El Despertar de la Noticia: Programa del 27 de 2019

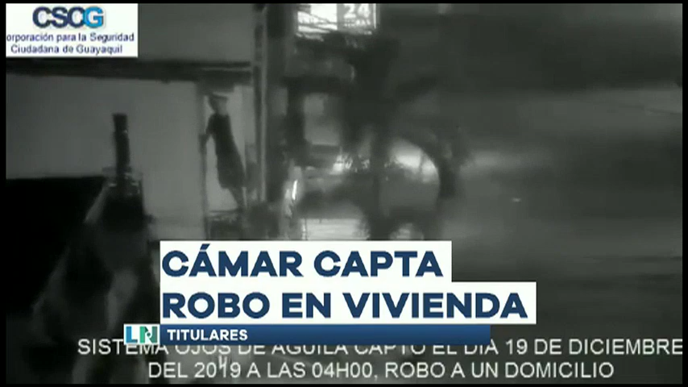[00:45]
Cámaras captan a delincuentes cuando sustraen enseres de una vivienda en el suroeste de Guayaquil.
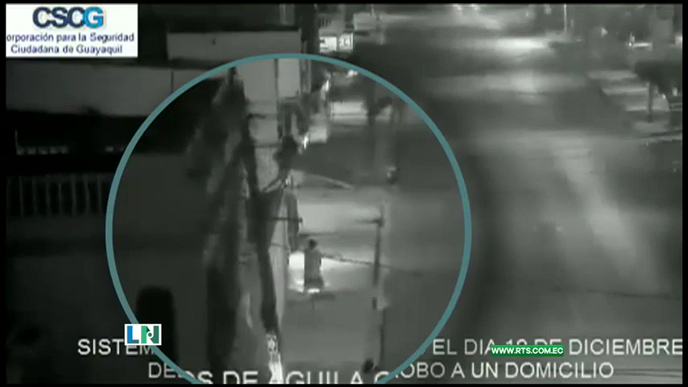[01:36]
Aprovecharon lo solitario de la madrugada para
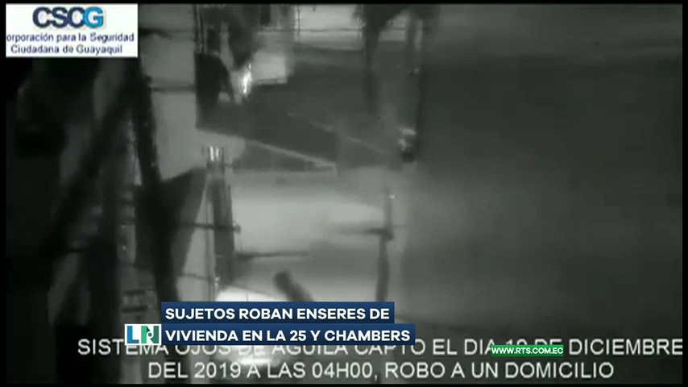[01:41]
ingresar a robar a la planta alta de esta casa, ubicada en la 25 entre Chambers y Rosendo Avilés, en el suroeste. Mientras uno de los delincuentes buscaba que sustraerse, el otro hacía de campanero. Luego de llevarse una silla y un foco, los sujetos se fueron caminando del sitio. Sin embargo, mientras escapaban con lo robado, la Policía Nacional los capturó cuadras más adelante.
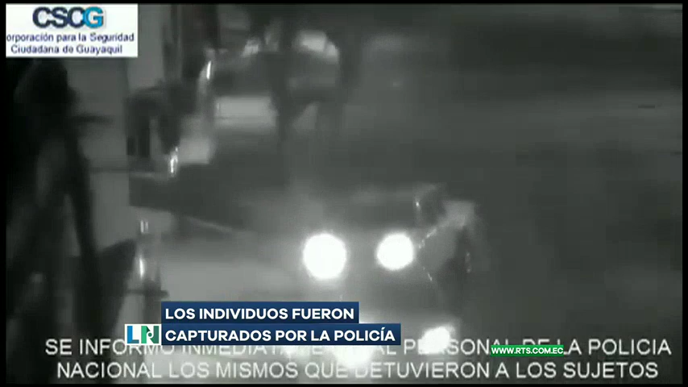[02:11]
Al final, los objetos fueron devueltos al propietario del inmueble,